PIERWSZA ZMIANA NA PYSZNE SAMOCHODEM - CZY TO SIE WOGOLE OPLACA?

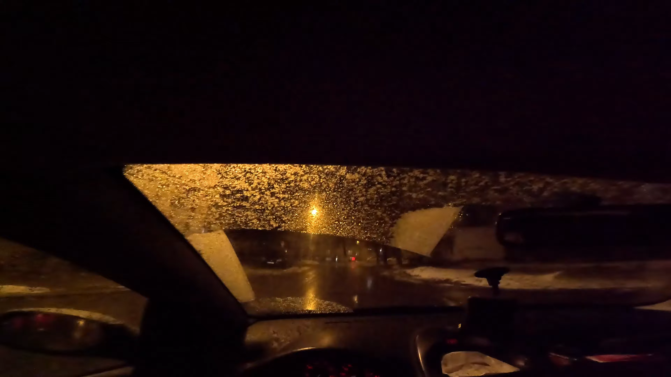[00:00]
Siemanko, stay strunters i witam was w wielce wyczekiwanym odcinku. Tak jest, słuchajcie, pierwsza zmiana na samochodowym, pyszne. Zaczynamy nowa przygoda, całkowity reset dla głowy i zobaczymy jak to się będzie jeździć. Jak widzicie, na pierwszą zmianę warunki to niezbyt korzystne, jeśli chodzi o auto, zaczął padać śnieg, ale wymieniłem już opony na zimowe, także nie powinno być najmniejszego problemu z tym.